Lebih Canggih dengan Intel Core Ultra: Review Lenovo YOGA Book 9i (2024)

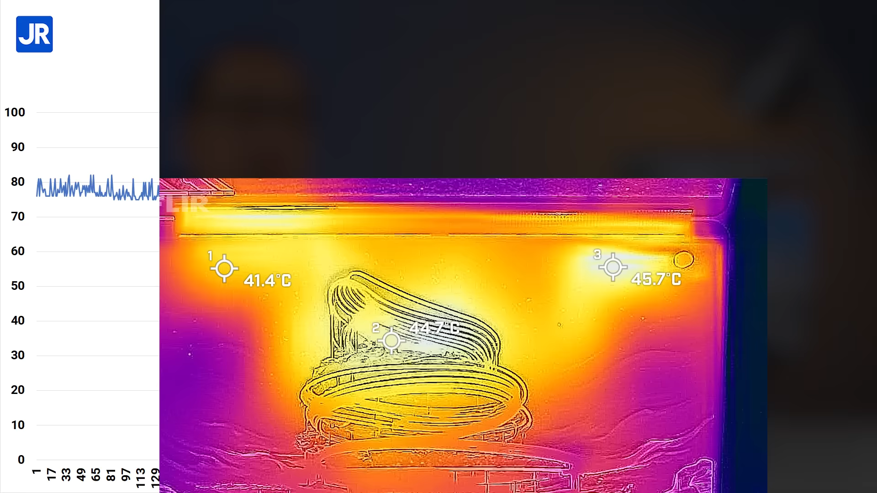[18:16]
main GTA V selama setengah jam di sini terlihat suhu tertinggi mencapai 45 derajat Celcius di area tengah dan kanan
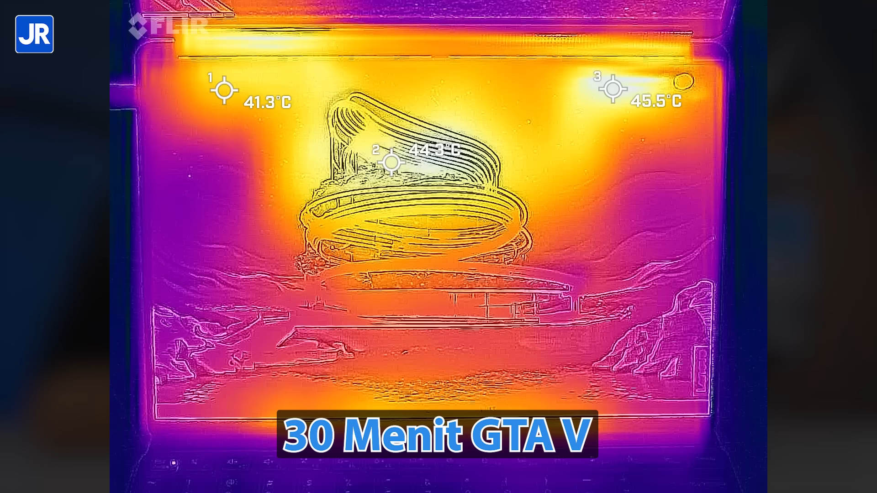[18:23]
atas sementara suhu area lain tercatat di bawah 40 derajat Celcius selain dengan game,
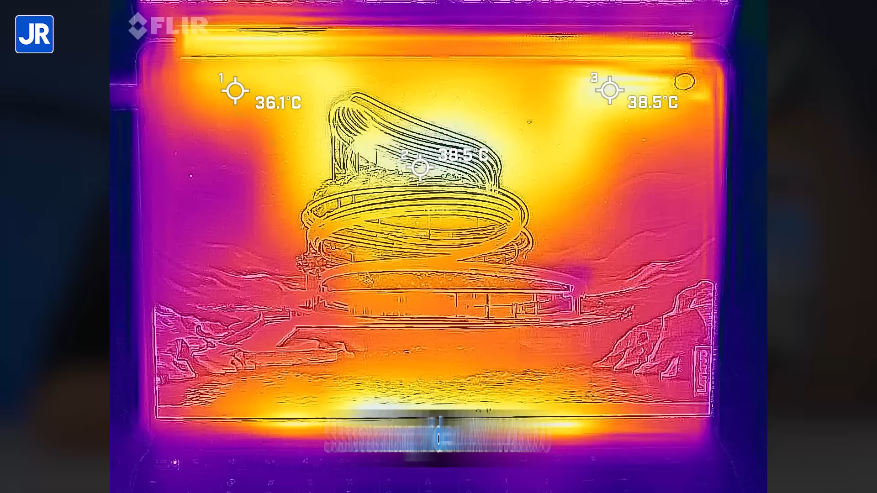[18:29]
kita juga mengukur suhu permukaan saat melakukan streaming video AV1 4K60 hasilnya terlihat bahwa suhu tertinggi
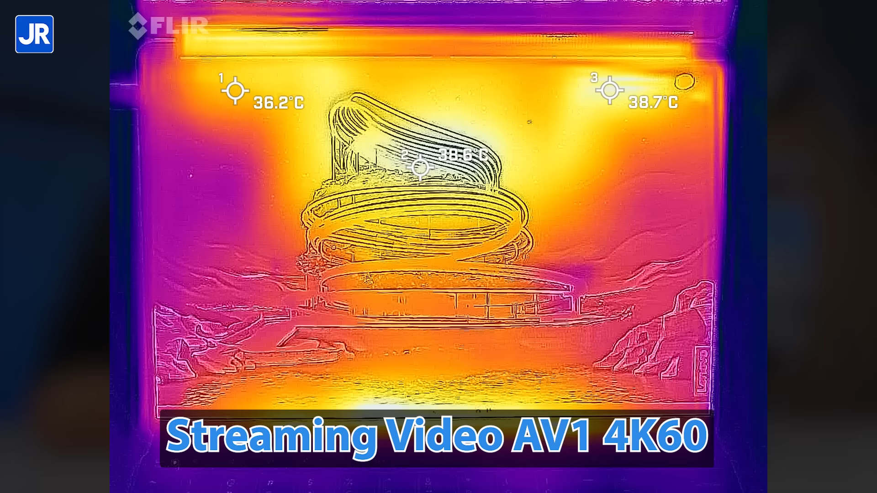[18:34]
di permukaan hanya berkisar 38-39 derajat Celcius saja ok,